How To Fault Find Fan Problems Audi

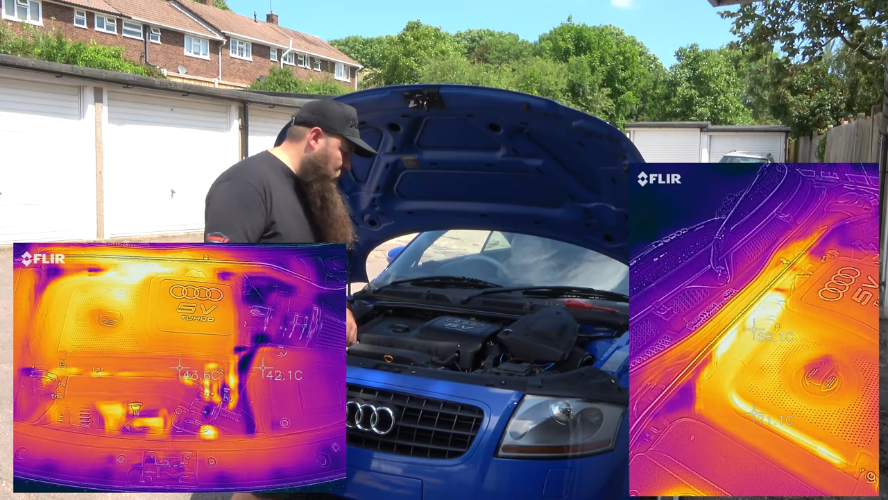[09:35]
amazing but not always everyone has access to a thermal camera i'll show you a few picks i shall take with mine right so fuse box on
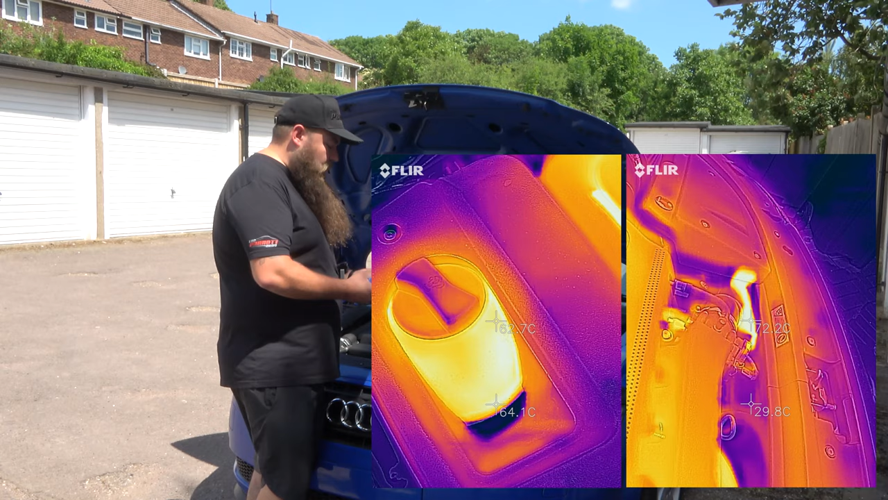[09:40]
the battery now this is a really easy one to check common issue um now the middle